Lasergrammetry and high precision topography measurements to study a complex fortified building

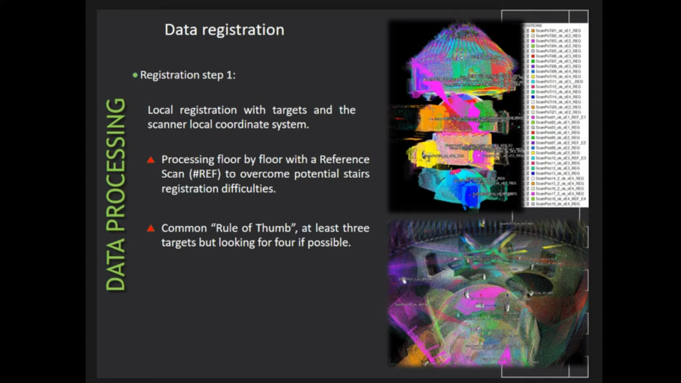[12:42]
it was possible to somehow overcome or mitigate potential search registration difficulties And loss of accuracy already from the first registration step So, moving to the next step We are moving from a local coordinate system to a geographical coordinate system So,